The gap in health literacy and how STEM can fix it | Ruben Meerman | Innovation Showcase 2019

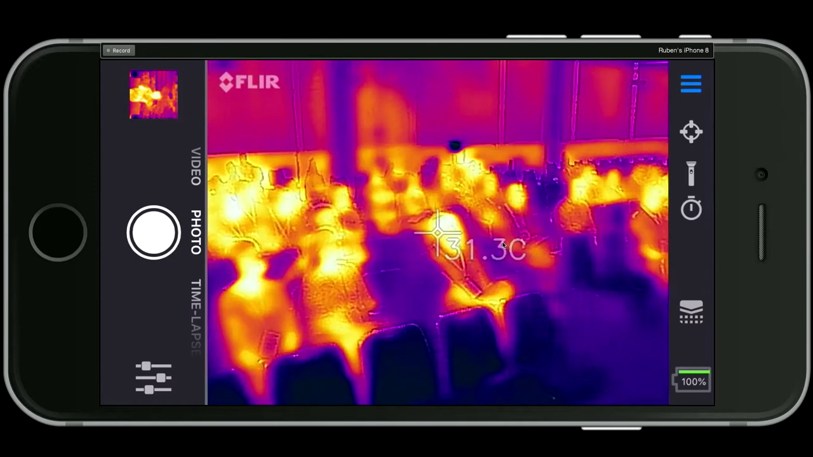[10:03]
amazing in fact here's an amazing thing here's a black balloon if I put the black balloon in front of this camera I could still see you through this black rubber because this infrared light goes straight through this rubber
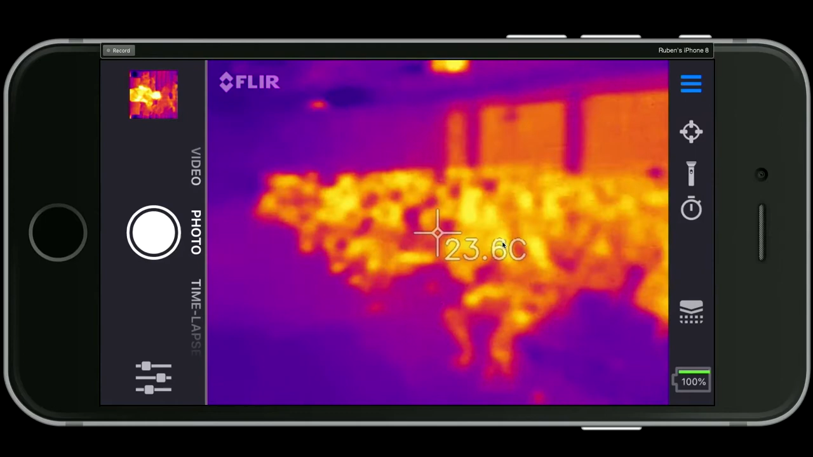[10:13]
On screen: spot 23.6°C
whereas if I take this same camera
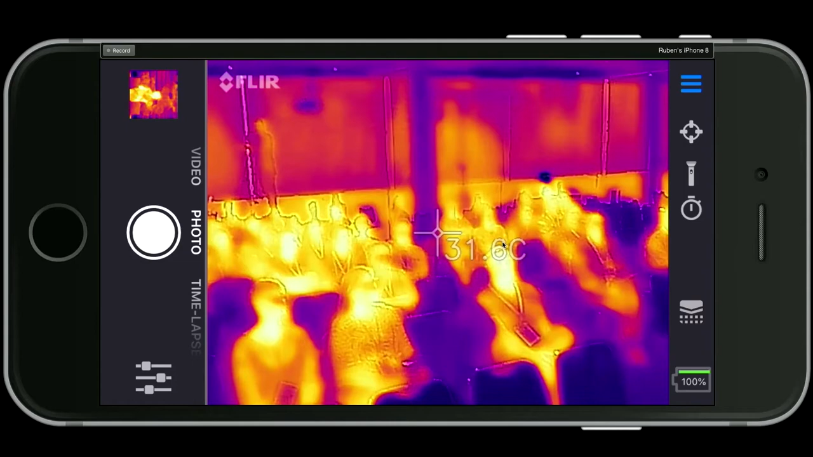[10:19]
and put a glass in front of it an ordinary drinking glass I can't
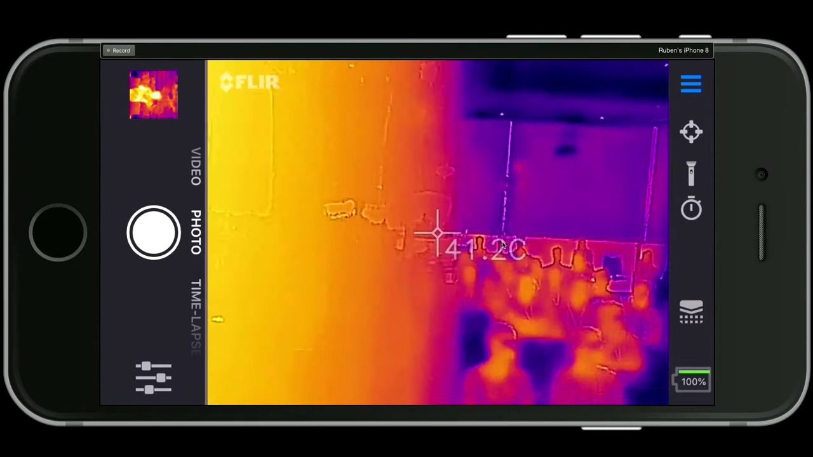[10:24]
On screen: spot 41.2°C
see you anymore because infrared light does not get through this kind of glass it's opaque in infrared which is why you don't feel so hot when you're sitting behind a glass window with full-on sunlight coming through
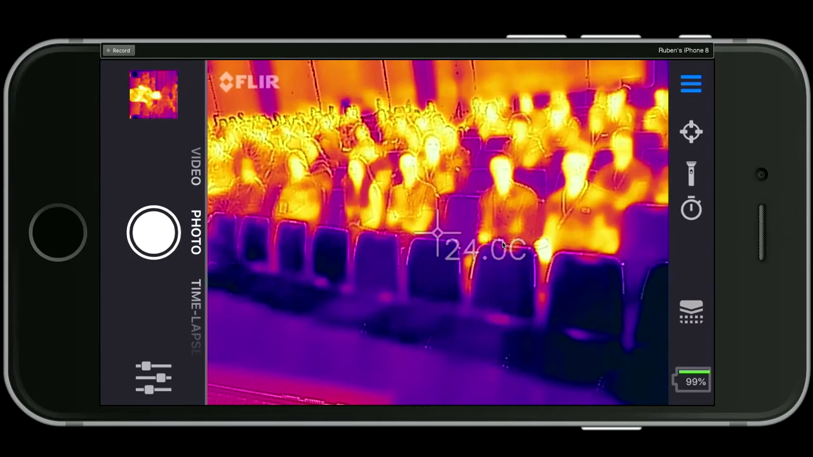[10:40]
On screen: spot 24.0°C
it because the infrared is blocked by that window and look just one more thing here is a
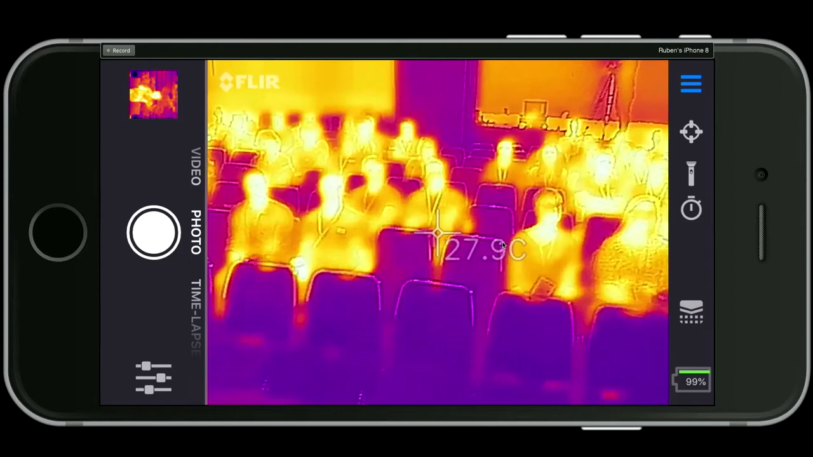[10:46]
On screen: spot 27.9°C
kettle kids go nuts for this if you pour
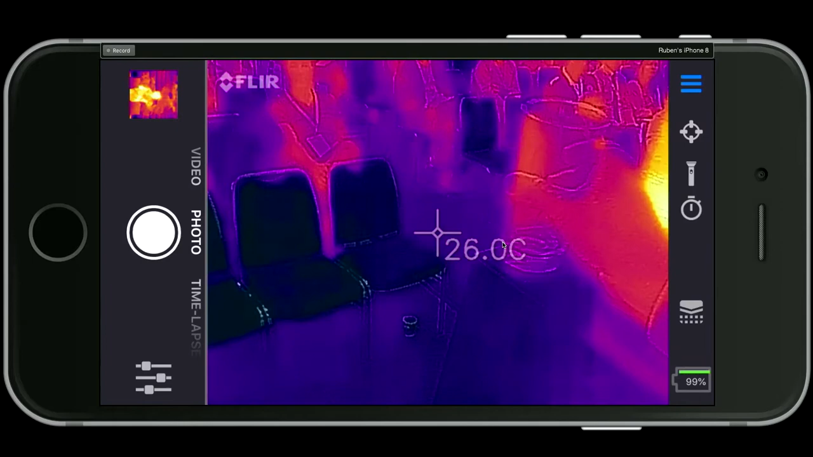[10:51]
On screen: spot 26.0°C
some water watch the screen and you'll see it looks like lava
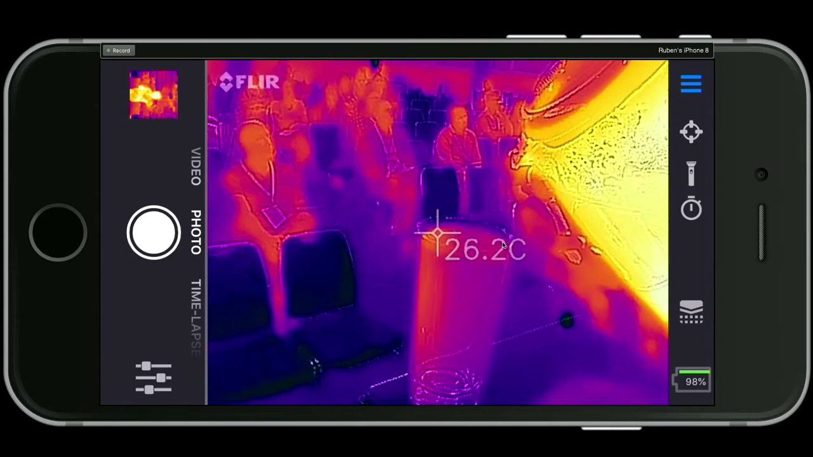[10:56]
On screen: spot 26.2°C
and now the glass will start to get warm and I'll
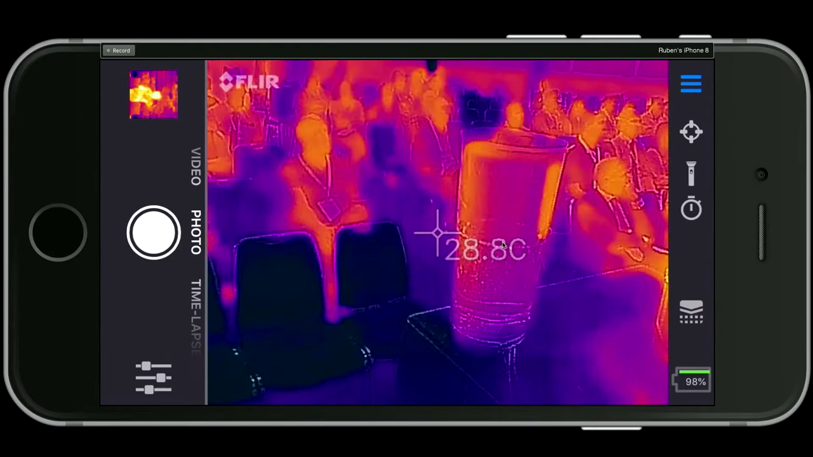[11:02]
On screen: spot 28.8°C
come back to that in a second here's an even more amazing thing keep watching here's my foot
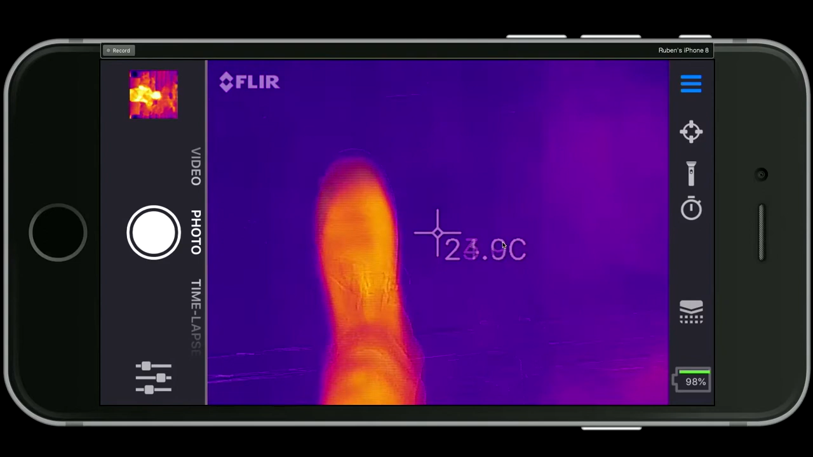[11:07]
I'll splash a little tiny tiny drop of water don't panic convention center
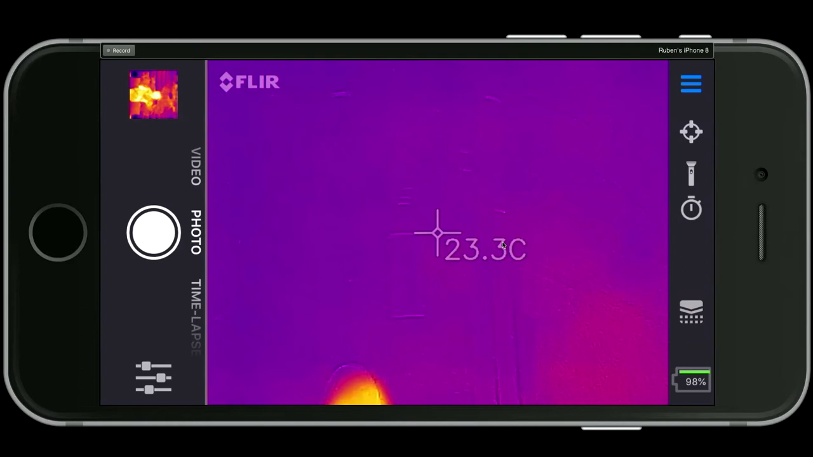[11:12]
On screen: spot 23.3°C
people just a little splash of water next to my foot there it is right in about 10 minutes that splotch will be colder than the carpet next to it because it will radiate away its heat and I really mean it's radiating it's turning into photons of infrared light now there's my foot I'll move it
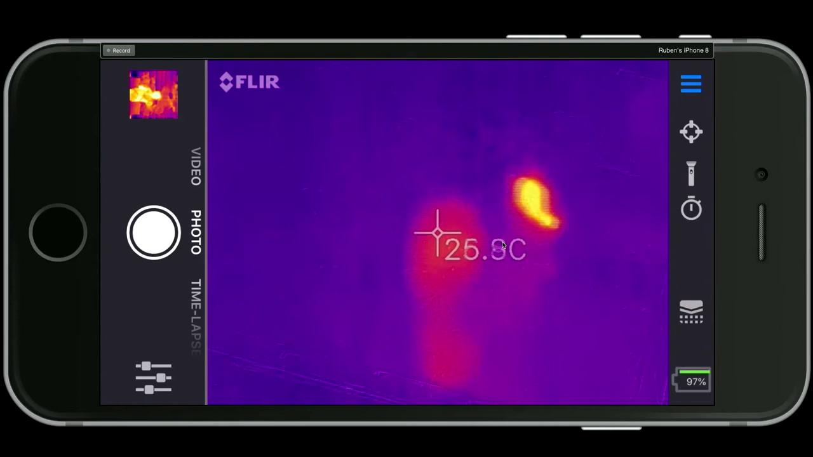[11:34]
away I've left an impression there this will make it even clearer what's going on if I drag my foot on the ground that carpet is now glowing now guess what those kilojoules which is how you measure energy which is how you measure photons there's not a kilojoule in one photon there's picodjoules but those photons which are now just pure energy flying around at 300,000 kilometers per second I ate that energy
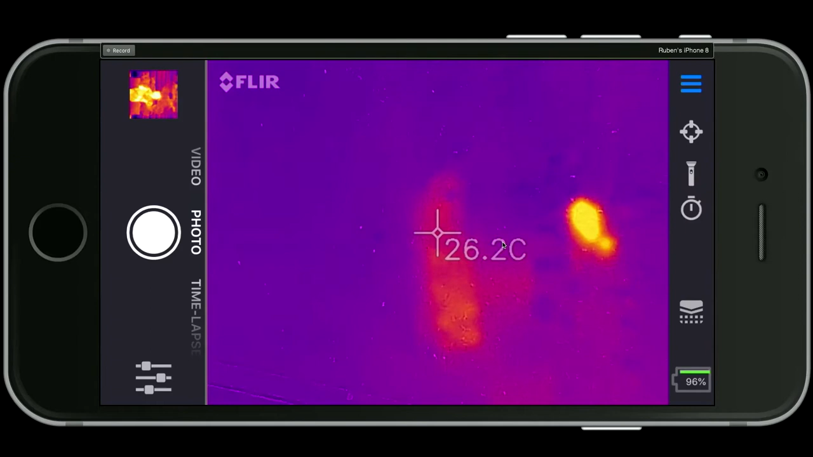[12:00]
On screen: spot 26.2°C
it's the kilojoules in the food that you eat you turn them into mostly photons of infrared light it's how it comes out of you when
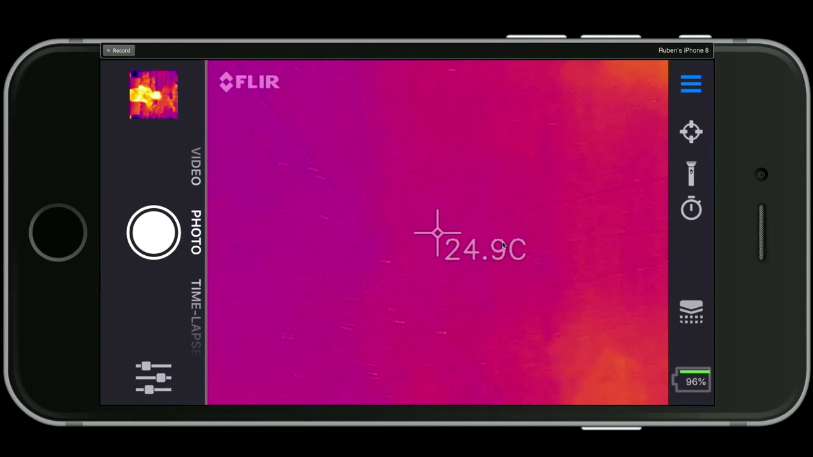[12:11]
On screen: spot 24.9°C
you lose weight you do not turn 10 kilograms into photons right you turn it into carbon dioxide and water so let's move on this is this bit of kit here has
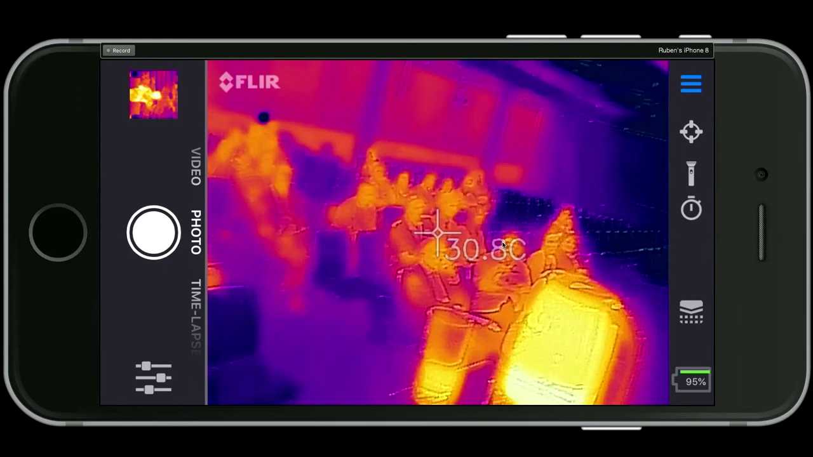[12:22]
On screen: spot 30.8°C
changed my life I teach in 100 schools a year or more and I teach at universities and now that I can show people this live it is absolutely it's transformative because now we can teach people where energy goes when something happens most of it turns into infrared light just about always anyway let's